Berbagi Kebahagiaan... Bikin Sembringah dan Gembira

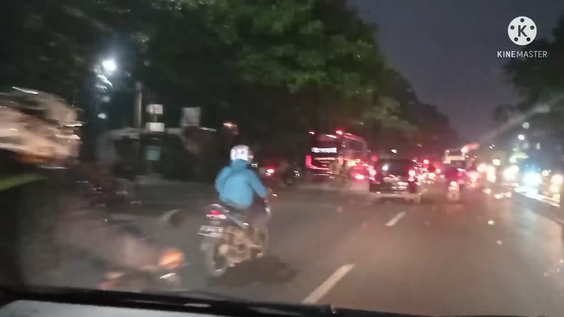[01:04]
senja mulai tiba saat perjalanan dilanjutkan lampu penerangan jalan pun sudah menyala